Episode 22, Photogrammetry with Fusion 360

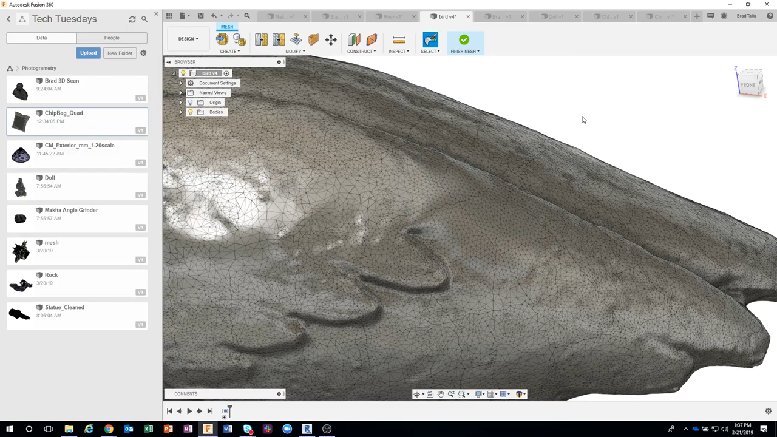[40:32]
Okay, not as full, you know, as many as like Mesh Mixer, for example, but it does have quite a bit. Okay, let me go ahead and escape out so you can kind of see what we did there. Kind of filled that area in.
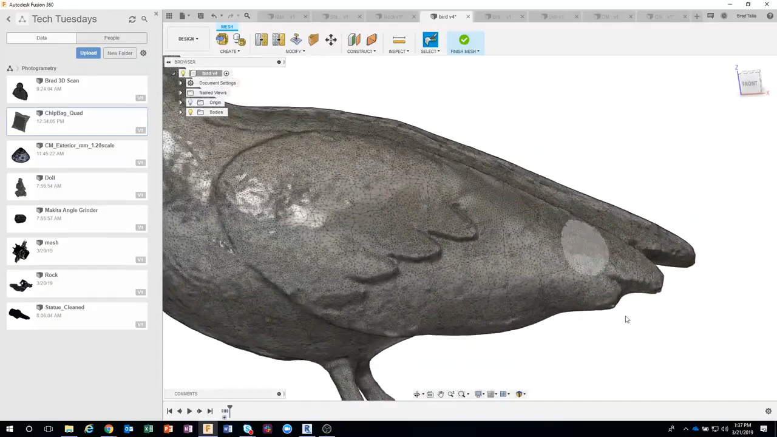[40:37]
I left the weight a little bit too high, so it looks like it kind of bulged a little bit, but that's okay.
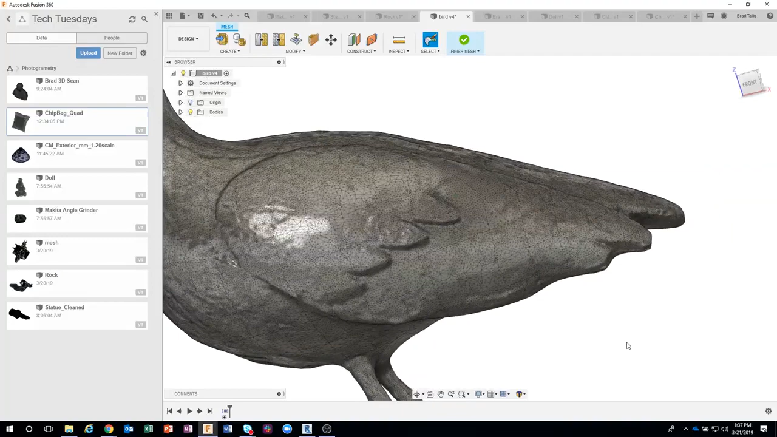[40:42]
But you can kind of see how it was able to remove that particular wingtip.
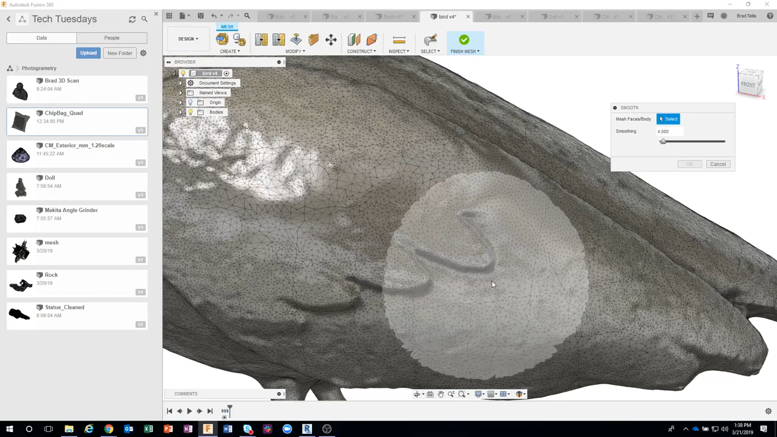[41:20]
Let me do my mesh palette. I'm going to crank this down a little bit, and let's just kind of drag a particular area like so. And you can see you can do like a factor. And so it's basically going to try and smooth this area out. It's not the same as the erase and fill. It's basically going to try and, you know, change the triangles a little bit to kind of smooth things and make it a, you know, a little bit less stark per se.
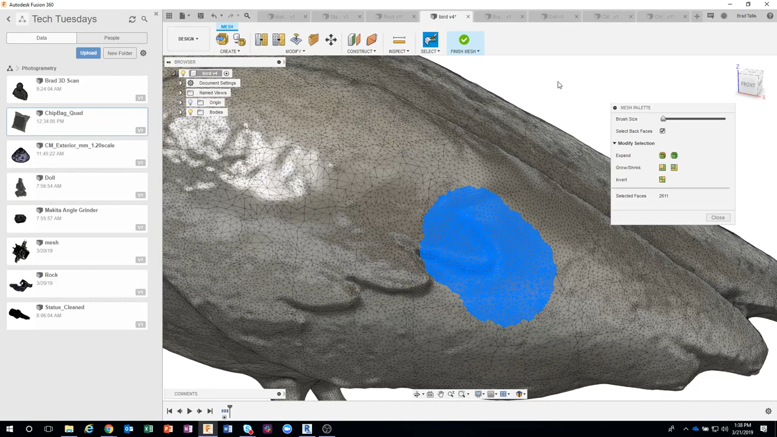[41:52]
Okay, let's go ahead and close and escape out.
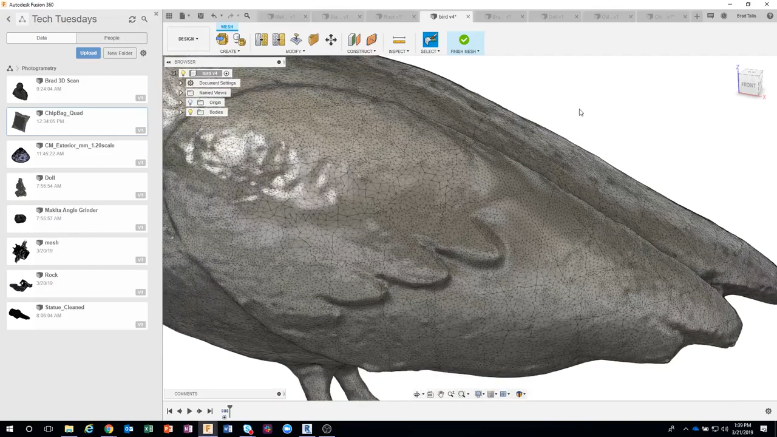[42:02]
Okay, the other one in here, which I already showed, was a plane cut,
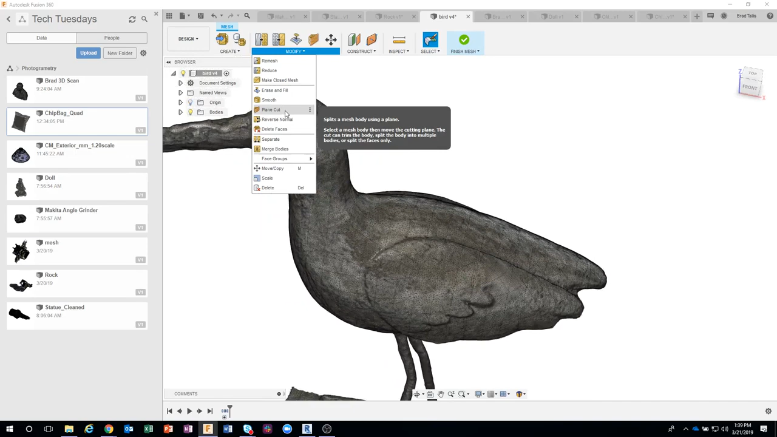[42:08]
where it allows you to kind of slice through. And again, here's a prime example where I've got all of this extra geometry here, and I want to get rid of it. Now, earlier I showed doing the plane cut,
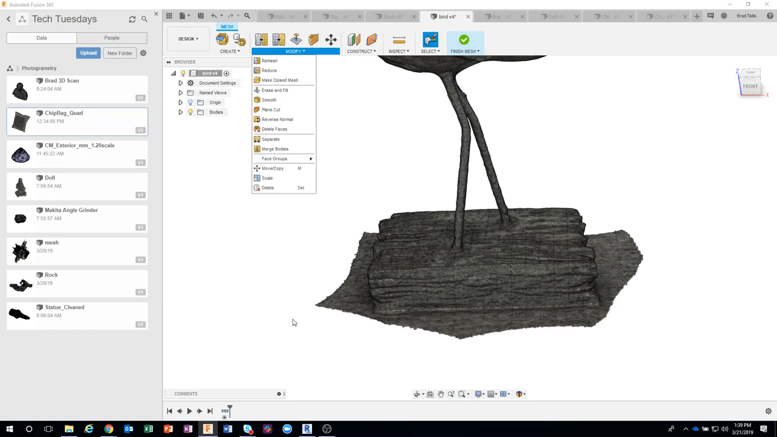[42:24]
and I kind of dragged up through the rock until it looked good. Here I'm going to show you a neat little trick. I'm going to use a construction plane.
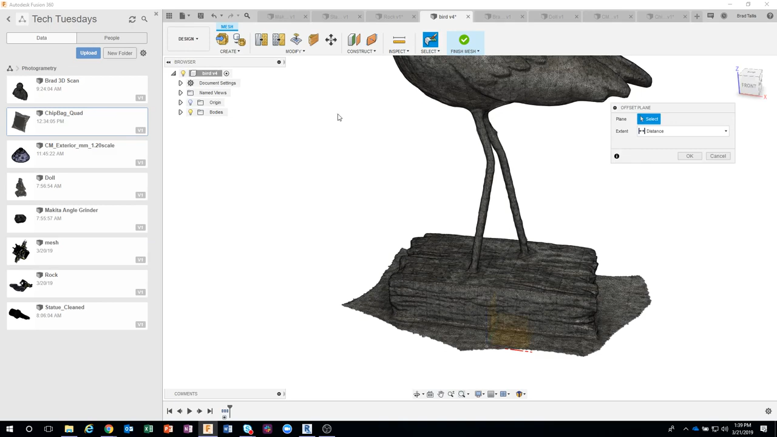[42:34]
So let's do an offset plane from here.
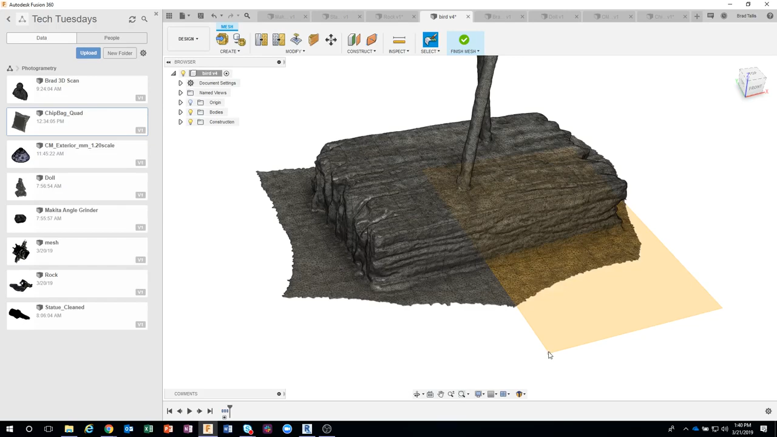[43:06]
Okay, so I can kind of visually see what's it going to be cutting through.
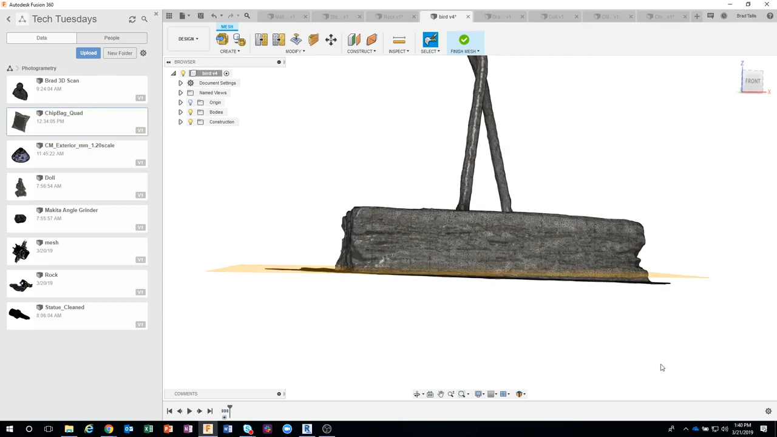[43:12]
Now I'll come in and do my plane cut. What's the mesh body?
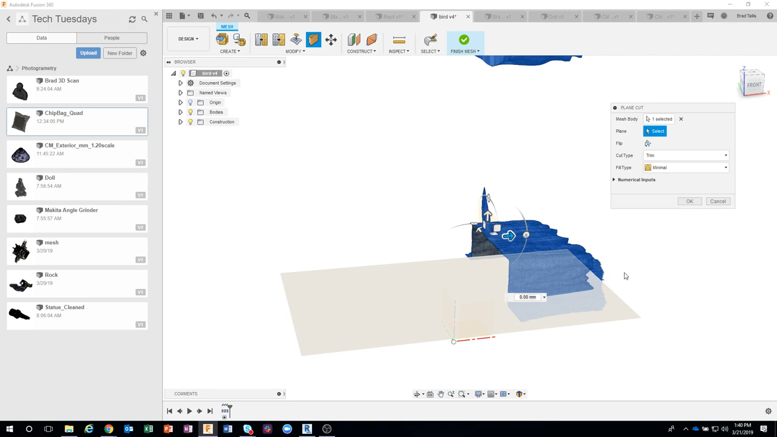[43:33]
instead of me having to rotate these around or whatever, it's going to use that plane to slice through my design.
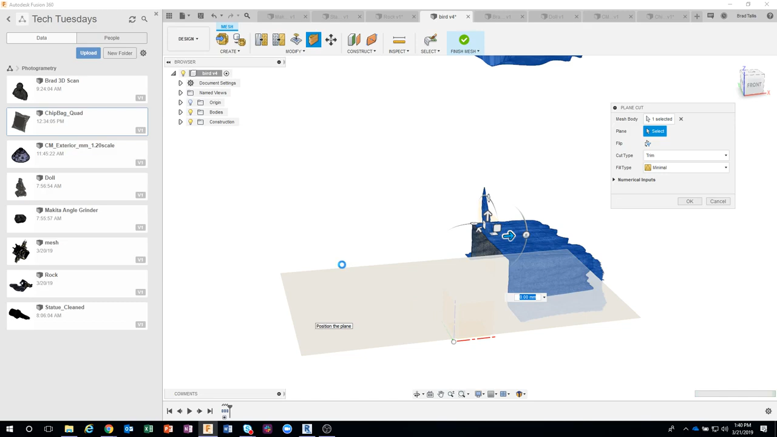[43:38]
And you can see it left just a little bit,
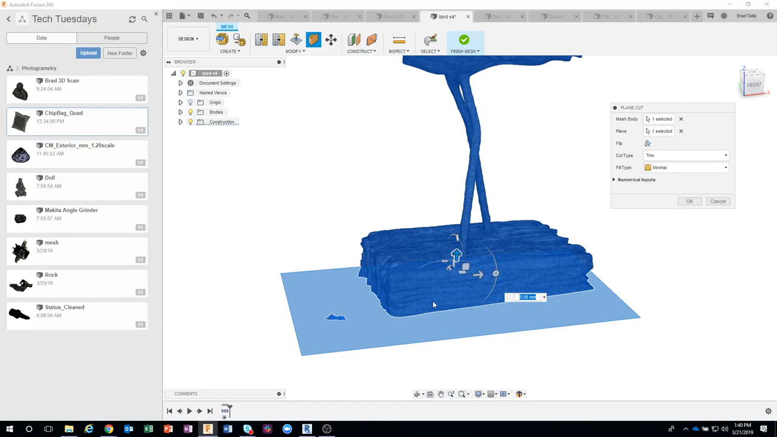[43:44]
so I could have moved my plane a little bit higher, but that's okay. I can just go ahead and delete those faces. But I find this much faster than rotating and dragging and waiting for the preview to happen.
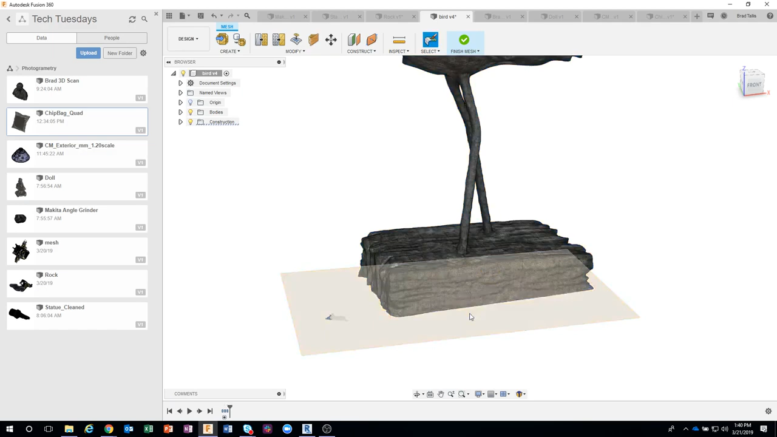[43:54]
But you can see how we now have a nice flat bottom
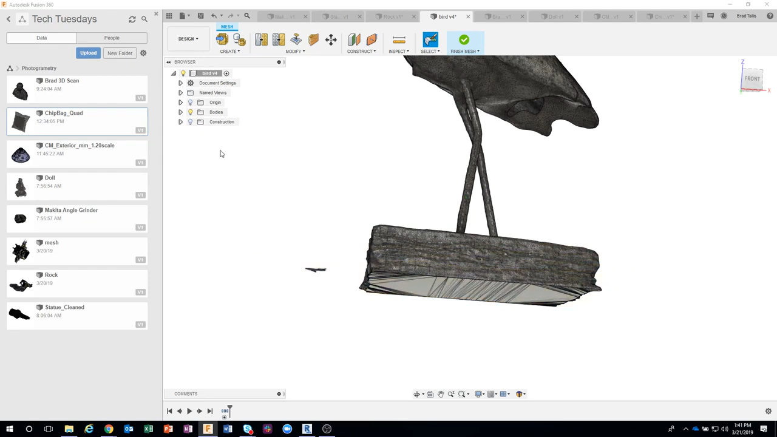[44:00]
that this would sit on a tabletop, for example.
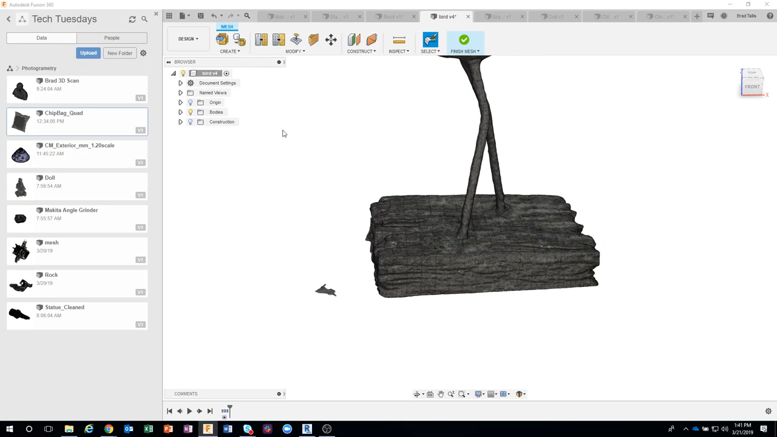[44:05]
And then I would just come in and, you know, delete these using the delete command, like we've already shown.
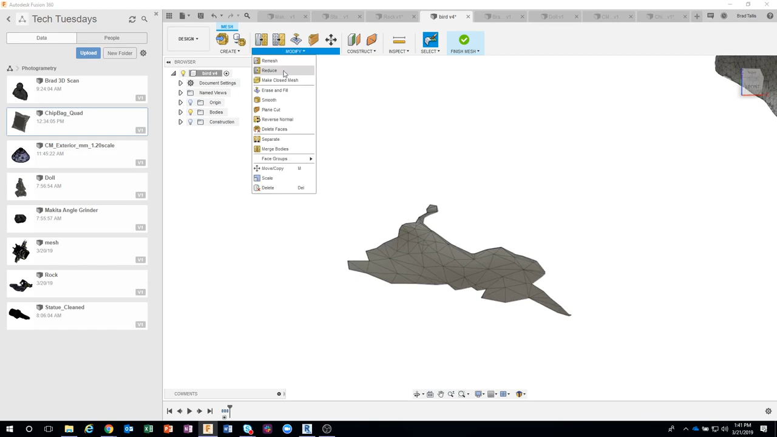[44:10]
Delete faces, I'm just gonna kind of scrub over that, say okay.
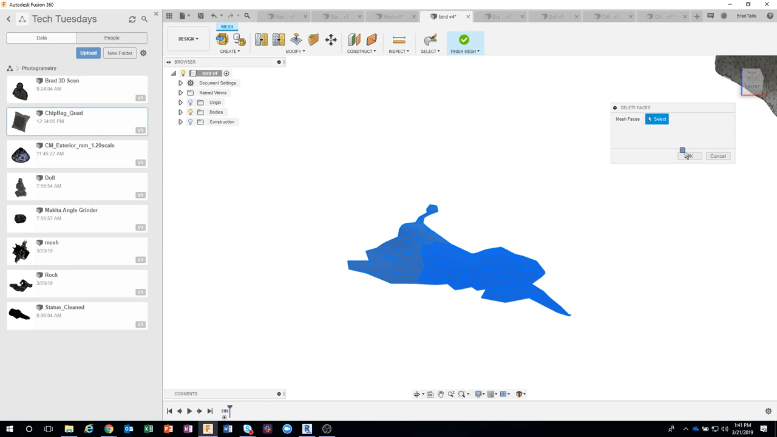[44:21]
So it selected those faces, and it's gonna delete those. Again, it takes a little moment to do this as it's calculating all those triangles, but now I've created this
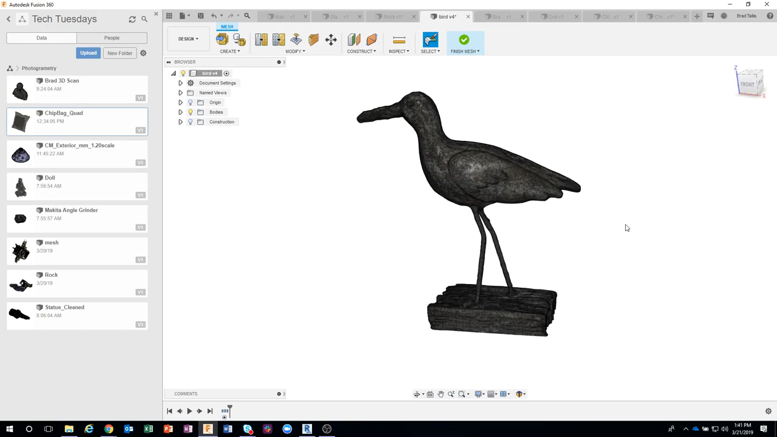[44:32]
and I could send it to my 3D printer and I fixed everything. You can even do some weird stuff, like you can scan yourself. I don't recommend it, it's kind of freaky.
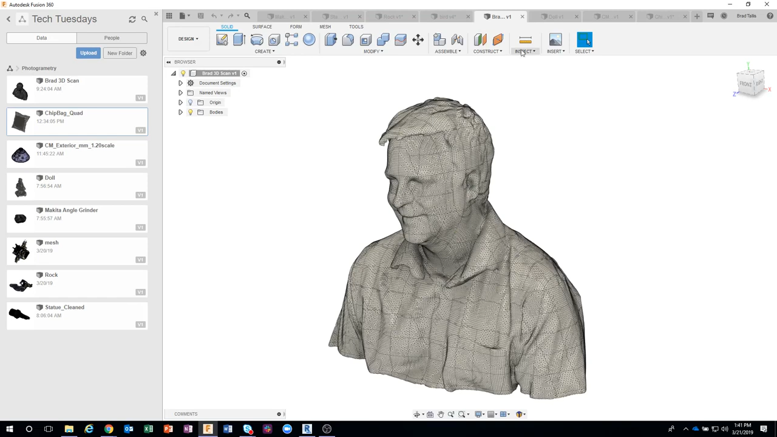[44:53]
I don't like what I look like scanned or whatever, but you can kind of see, in fact, this was the image we used in the title screen or whatever. Kind of cool, I think. Now let's take a look at this one. So this is a doll. Now you'll notice it looks slightly different.